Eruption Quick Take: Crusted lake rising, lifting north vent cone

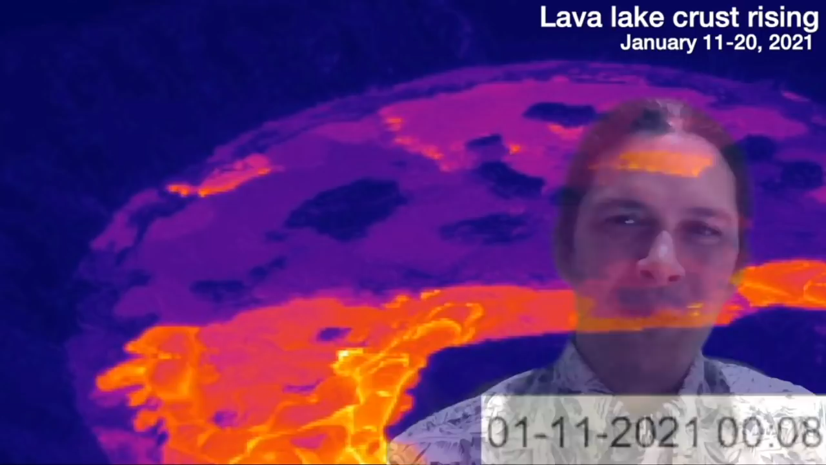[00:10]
What you're seeing is this is the big pit right in here. We have hotter lava without a crust. We have crusted over lava here in the background and the cooler temperatures are the cooler colors as well. We also have an island that's moving around here in a lava lake. And what we're gonna do is play you guys the last 10 days looped forwards and backwards so this is a rising motion that appears to be rocking up and down but it's only coming up.
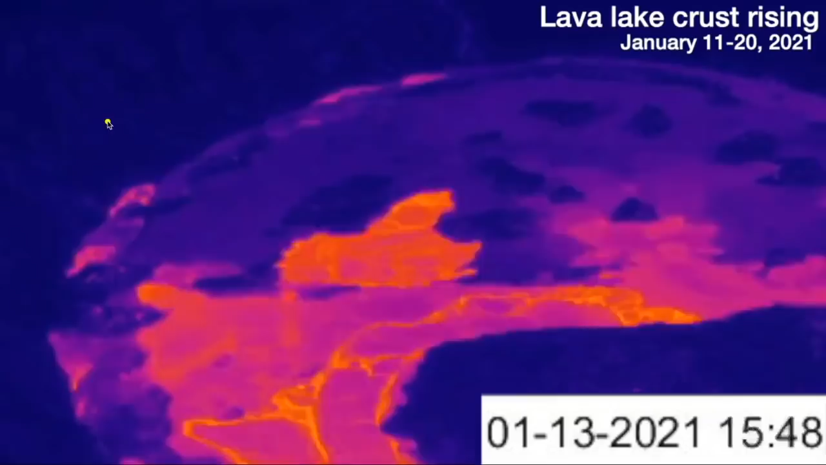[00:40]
And you see this whole back crust is moving up and down as well you can see this island is actually moving a little bit as well. If we zoom in on an inactive north vent over here on the left it's
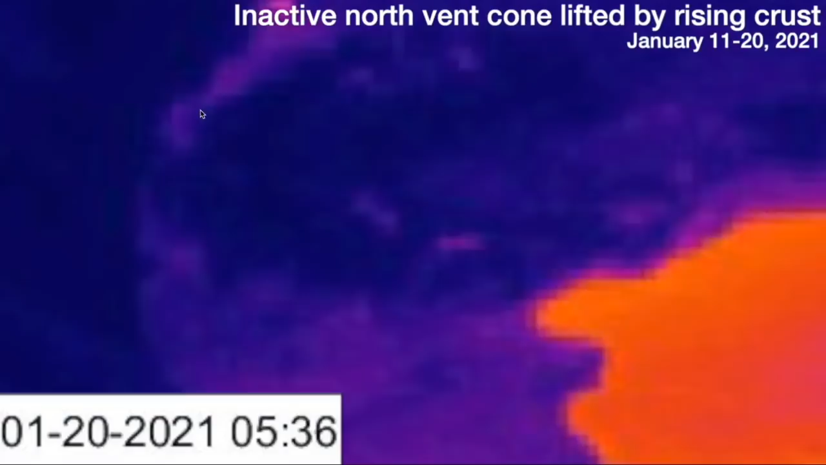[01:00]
this horseshoe shaped feature and it is clearly rising as well. And when played in reverse you can see the rocking motion up and down. If we zoom out we can see the caressing over of the back
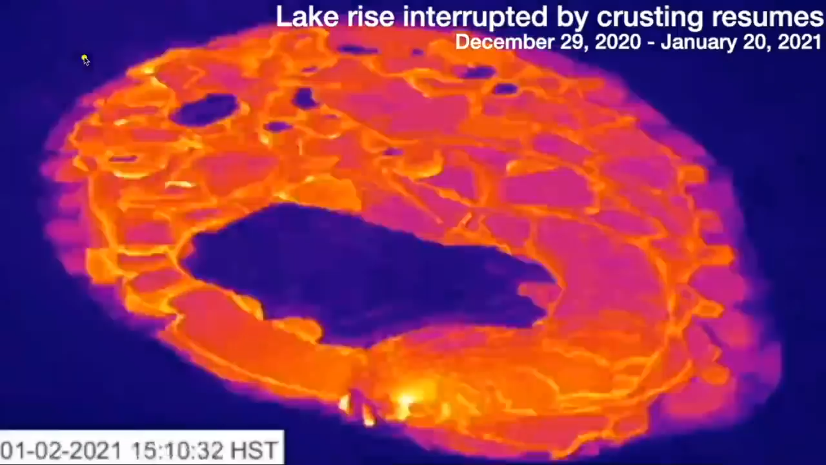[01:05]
part of the lava lake only interrupted what was already a rising motion happening before.
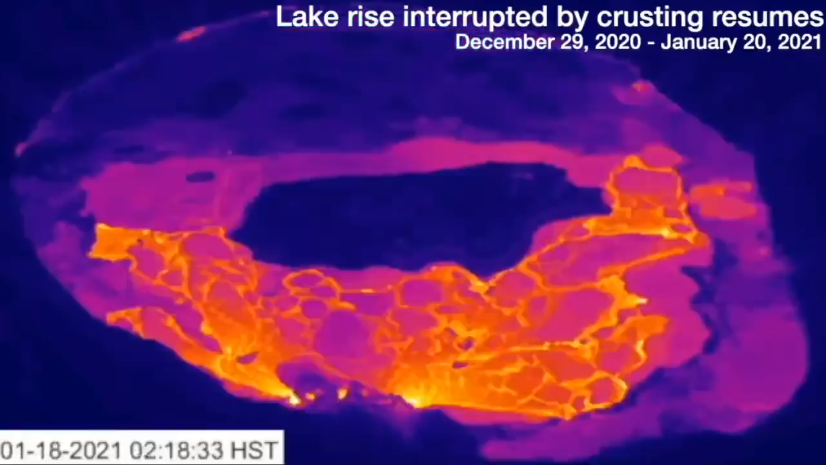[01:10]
So it's a little hiccup, a little slowdown, and it keeps going.
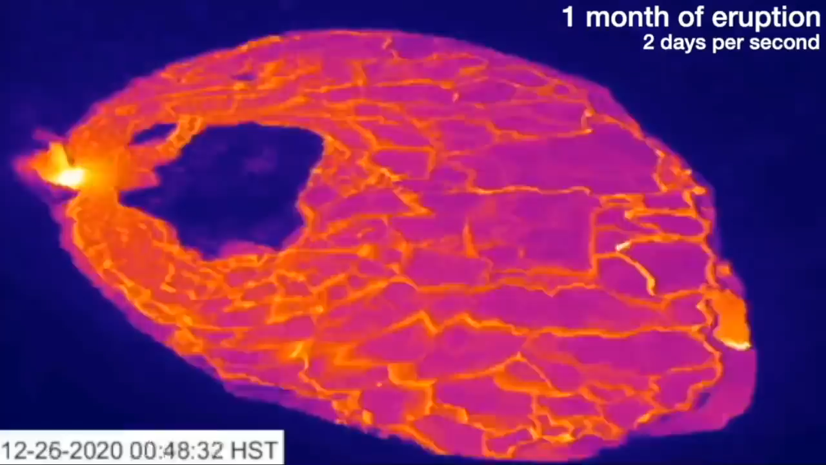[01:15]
Now we're looking at one month of eruption, two days per second. The initial north vent steaming away
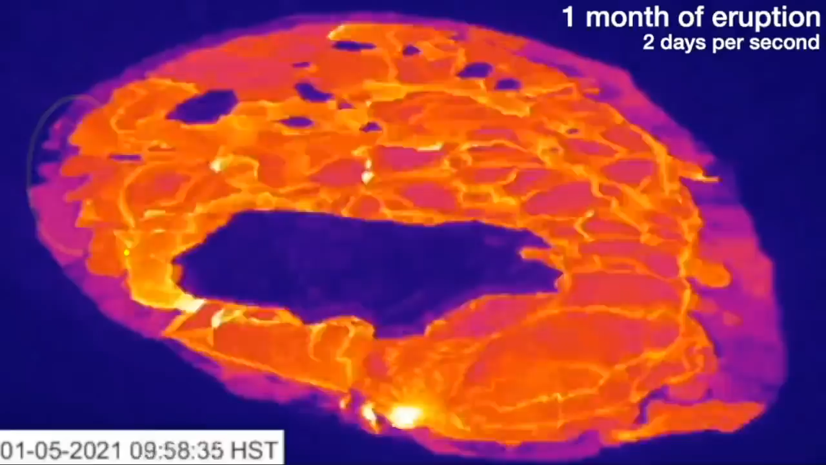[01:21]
the lake of water forming these islands that move around.
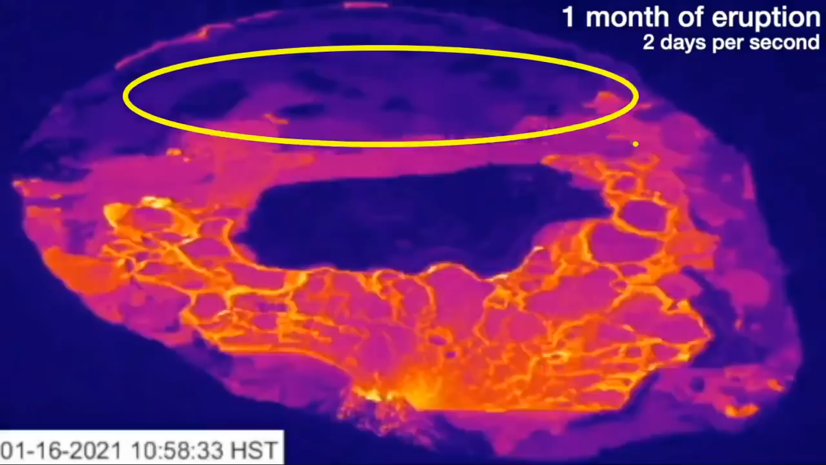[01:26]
Now we have a cresting over the back channel and the west vent as the most active one.
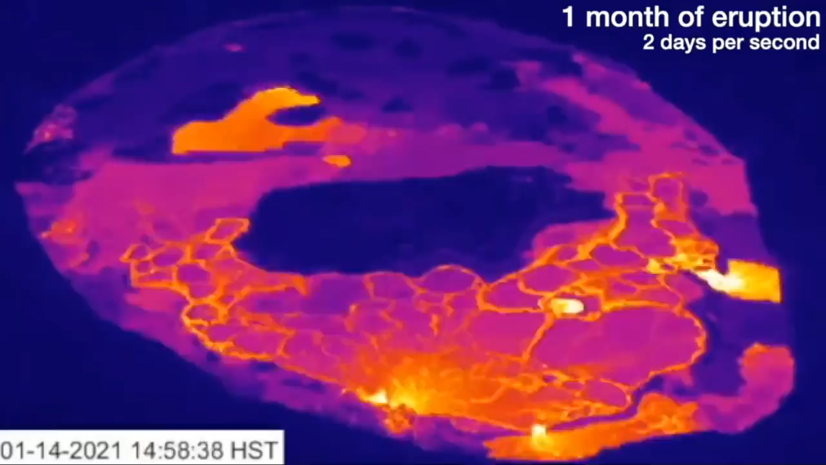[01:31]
Now we're going to reverse it running back to the beginning so you will see lava flowing back towards this west vent. The island detaching and moving backwards we're going to see what was the north vent.
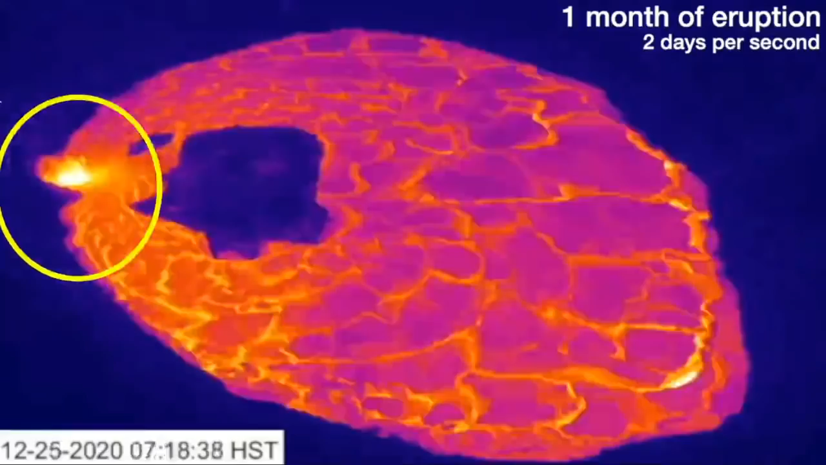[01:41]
And we end with a flash of steam. Mahalo for watching you guys.